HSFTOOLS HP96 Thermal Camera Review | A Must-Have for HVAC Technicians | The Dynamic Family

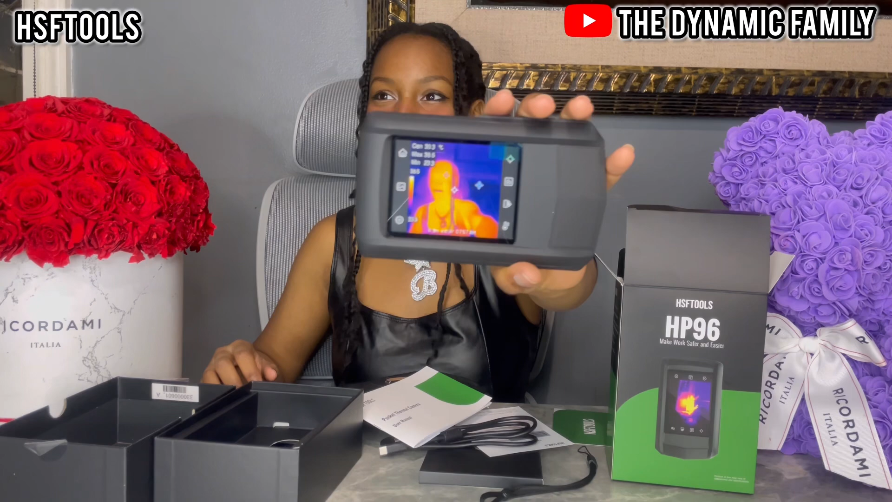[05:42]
What do I look like? We're like, finally. Oh my gosh. This is actually so cool. The school even shows badder. all right let's see oh it looks so cool oh my gosh it literally looks like a fire person
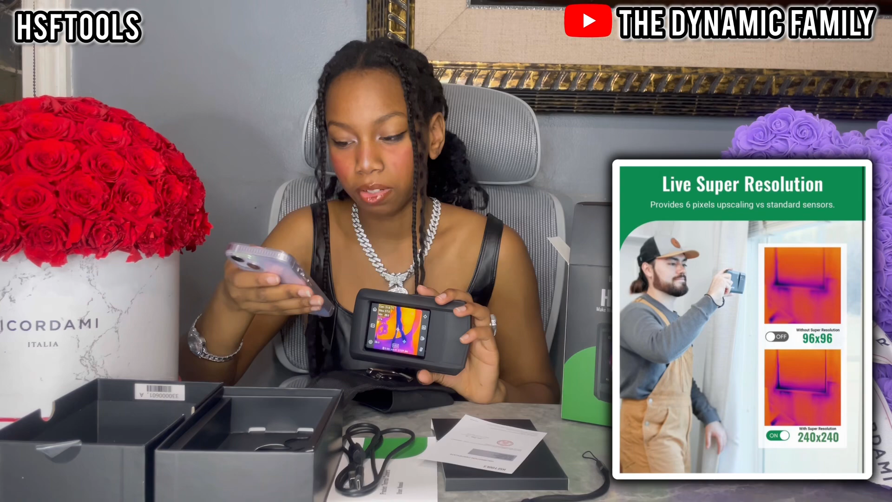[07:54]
versus standard uh sensor so yeah it does look very cool um and then it says instant instant oh uh instant temperature display that's
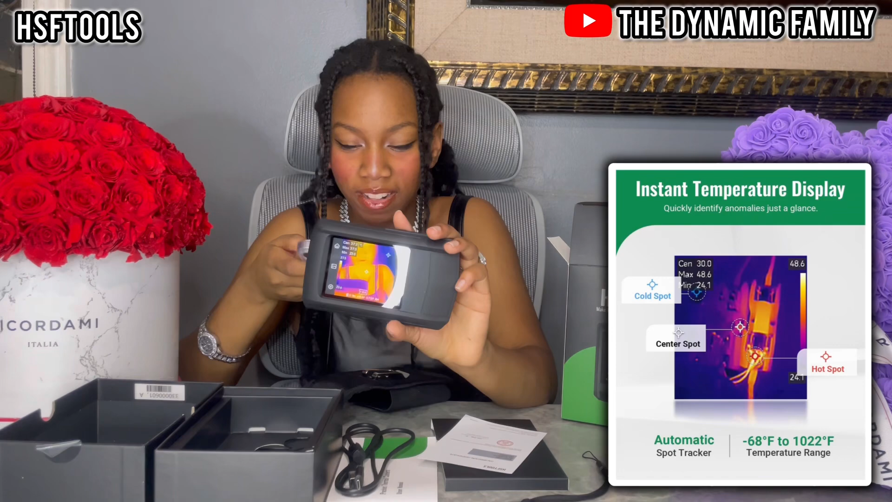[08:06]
quickly identifying anomalies oh yeah so okay so blue is the cold spot white is the central spot and red is the hot spot
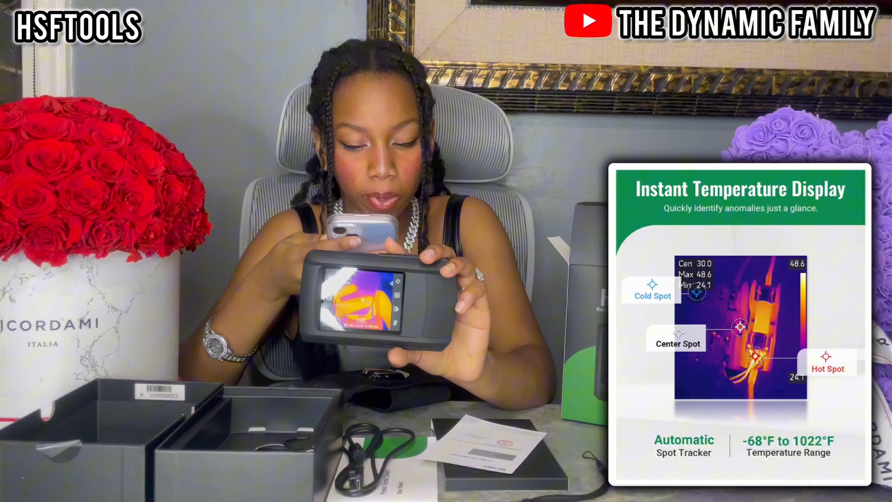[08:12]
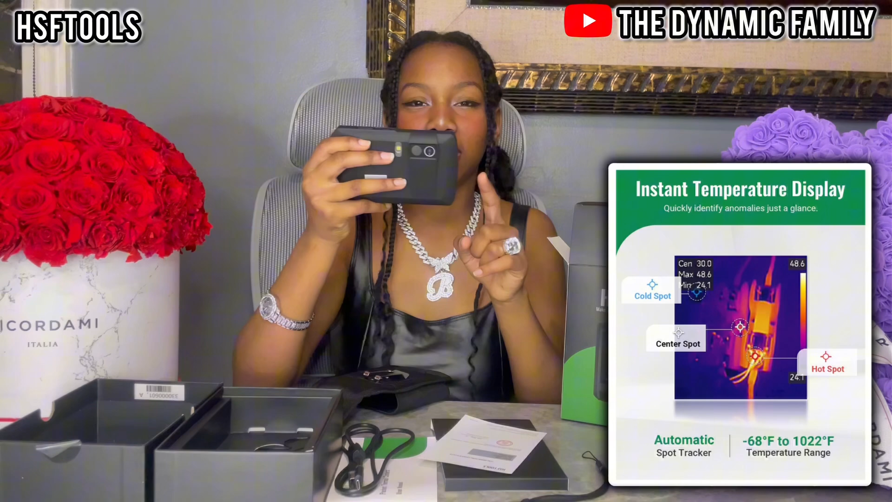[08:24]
it's like you guys like literally like what we're recording with and then the central spot is obviously in the middle and the
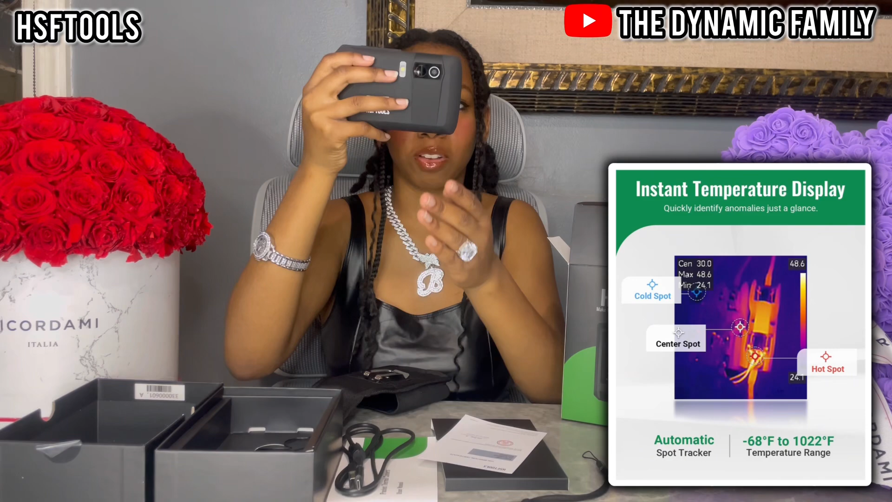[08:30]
cold spot is like it's kind of like the dark it's so cool i wonder if you guys can probably see
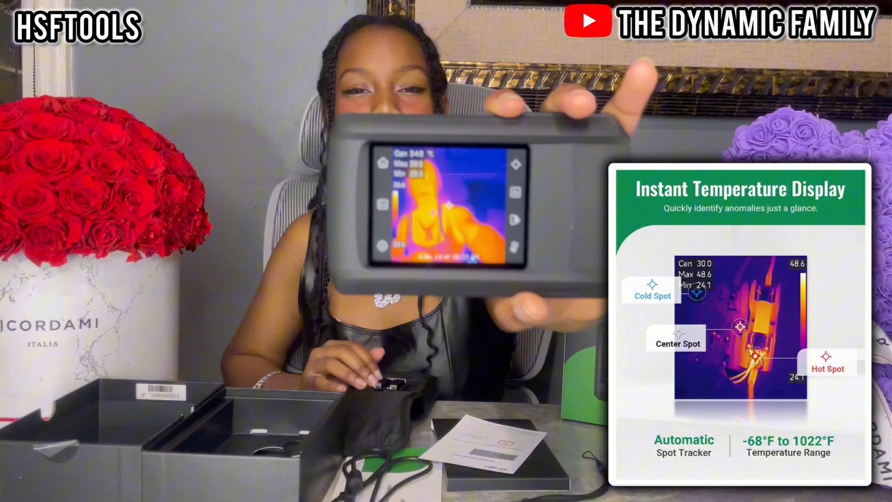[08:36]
like the three the cold spot is the blue dot the hot spot is the red end the center point is the white one in the middle